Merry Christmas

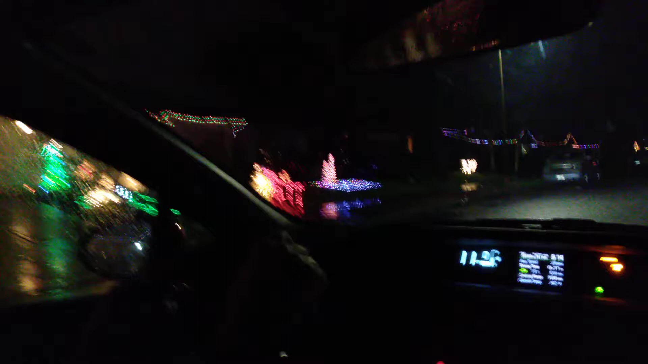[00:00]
Merry Christmas, everyone. It's raining and we're looking at lights.
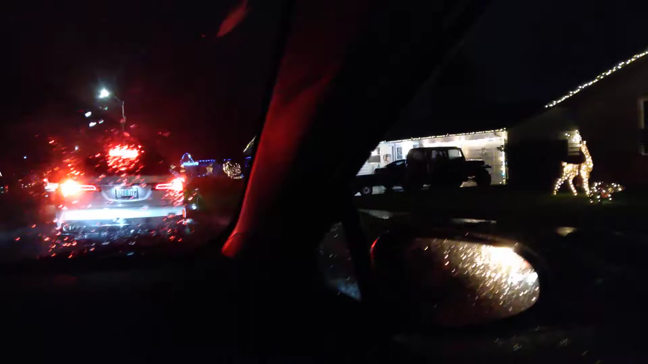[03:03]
Got to remember not to turn them back on because this has pretty bright driving light. Oh, I like how they did the star up into the tree. Oh, yeah. I don't think they did that last year. No.
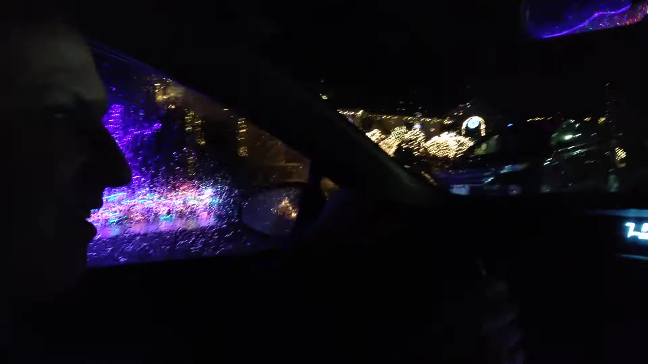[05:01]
They went full Griswold. Yes, yes, they did. Another flag.
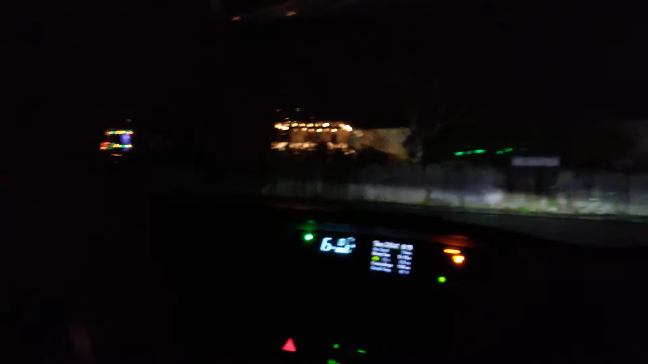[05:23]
They said, our back porch is on this. We better do it. No. We're over by Brian's. Yeah. Really close to it, thanks. We're going the opposite direction. Yeah.
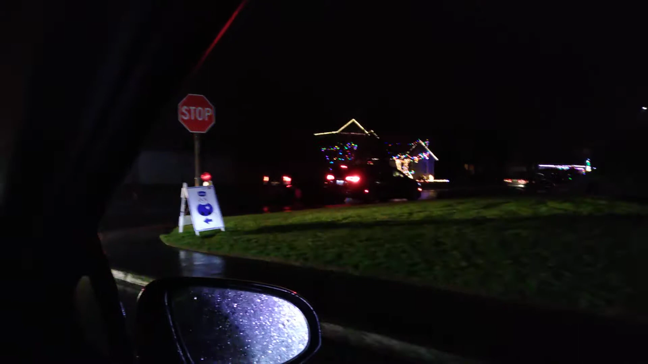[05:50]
Part of it goes. Ooh, there's quite a few down there. I was gonna say part of it. There is sign. Yeah, it comes back. It's on the way back. I love how the neighborhood gets into this though.
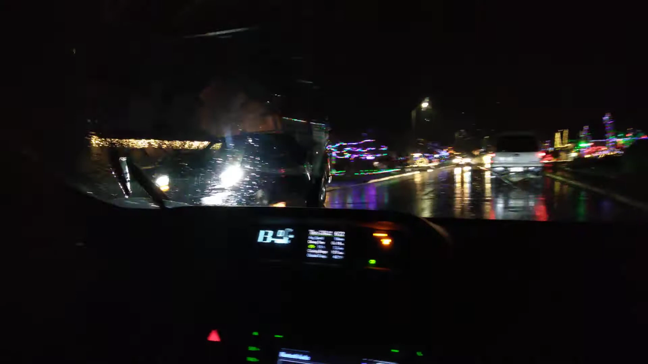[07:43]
Wow. And I don't mind the Santa, looking at the Santa ones, but I'd rather have mine Christ based. Wow. Went full Griswold. That's a lot of red on that one.
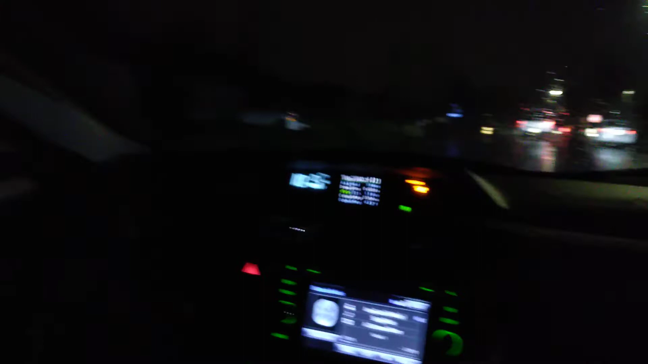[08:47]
They need to light that up more.
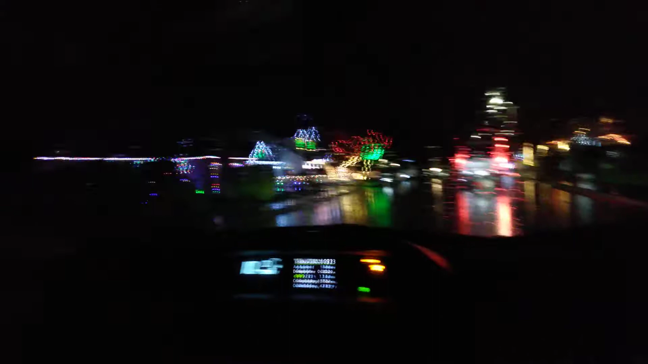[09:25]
Yeah. Just in his neighborhood. Yeah, you can almost throw a rock Could at you his imagine house. Oh, yeah. Living with all this traffic? All right. Yeah, we're not going anywhere between this time and this time every night. It gets very busy over here. Yeah, it's wow. Usually we've been driving through and it's just been daylight, so you don't get to see what everybody's done. I like that cross. One. Me too.
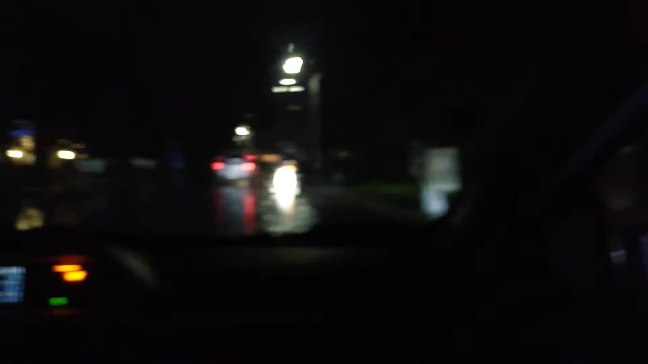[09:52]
It says that way, but I don't see much that way. They're just kind of hidden behind the garage. they had a, they painted a manger scene. That's pretty. Red, white, blue.
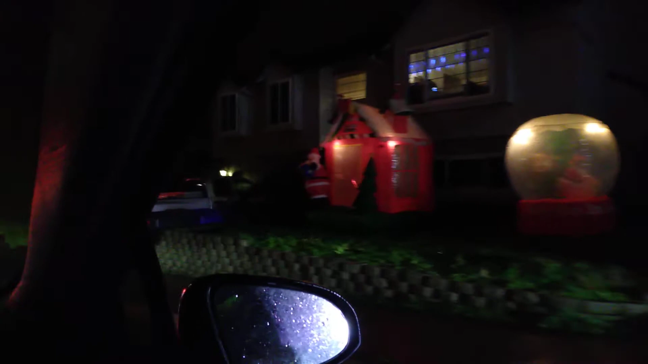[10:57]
It's not ready with it. That one is. I don't think I'd want to do every window.
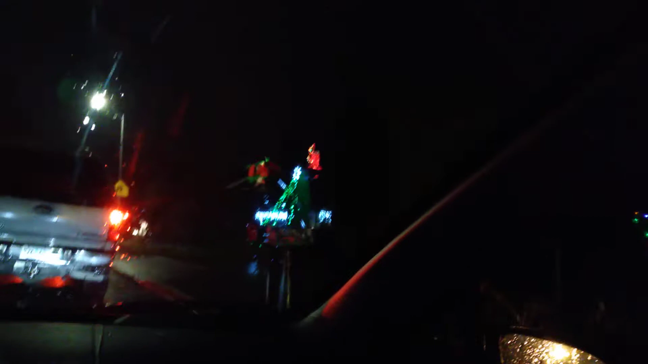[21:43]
So look at the plane up on top of their house. They painted their mailbox. Mickey Mouse is on that one, too.
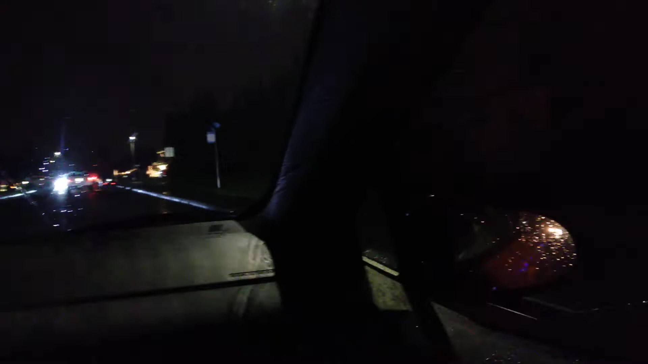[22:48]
Yeah, these are the Grinches. Oh, there's no house right there. Yeah, there is. There's no house there. It's not a Grinchy thing.